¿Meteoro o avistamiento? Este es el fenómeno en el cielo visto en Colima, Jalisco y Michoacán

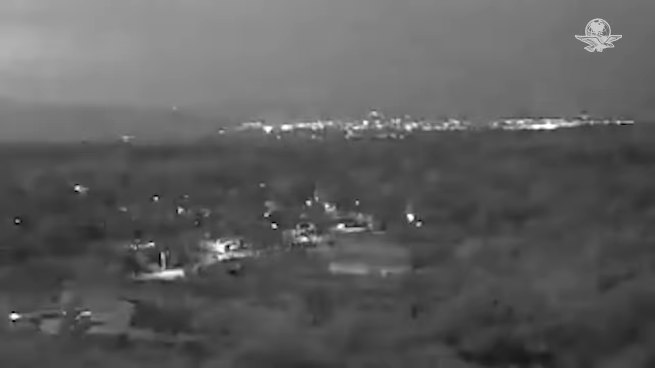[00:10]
Cientos de personas fueron testigos del paso de un impresionante bólido en el cielo durante la noche de este martes 25 de julio en Colima, Jalisco y Michoacán.